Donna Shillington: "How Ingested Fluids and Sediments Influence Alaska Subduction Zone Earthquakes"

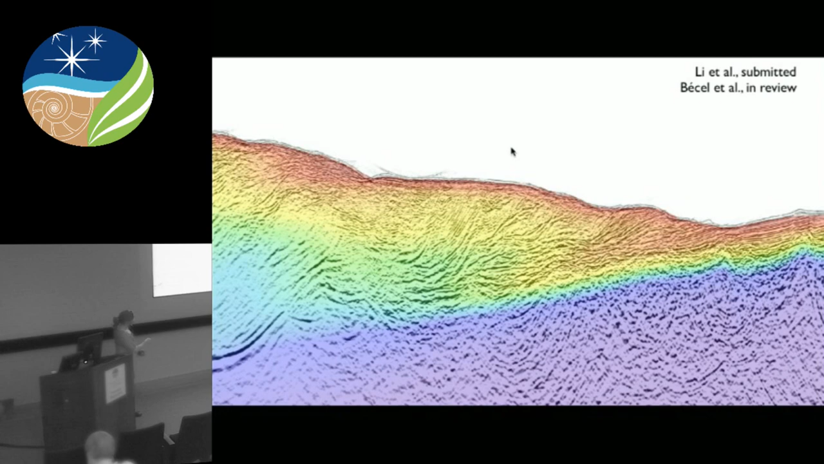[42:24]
But you have, of course, this thinner, more faulted up sediment pile coming in. And then at depth, it's just a much more rough and irregular kind of layer of reflectivity that's marking the plate boundary. You don't see a coherent layer of sediment there. You also don't have this really marked low velocity zone. And a lot of the structure, the accretionary prism looks very different, but a lot of the structures there seem to come down all the way to the top of the oceanic basement.
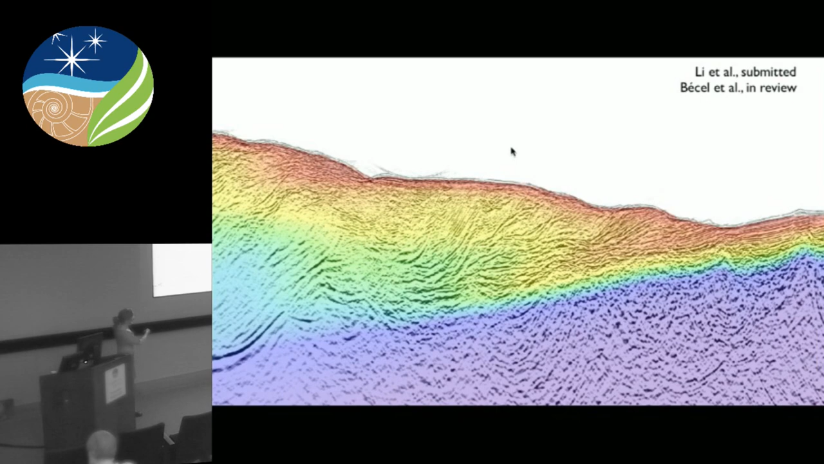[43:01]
So just you have less sediment coming in, less sediment on the plate boundary, and this much more irregular looking structure.
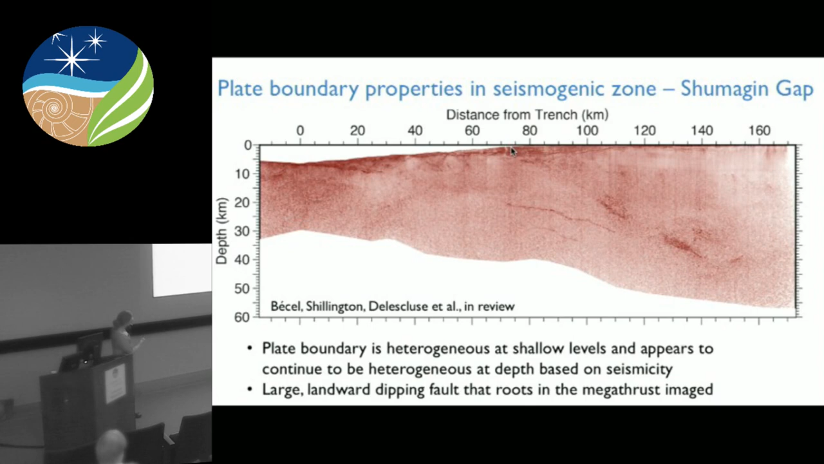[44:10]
It's awesome. But there's also some other big structures in here, including this thing and the overriding plate. And so now with many interpretations. But basically, the first order thing is that in contrast to the Sumidi segment,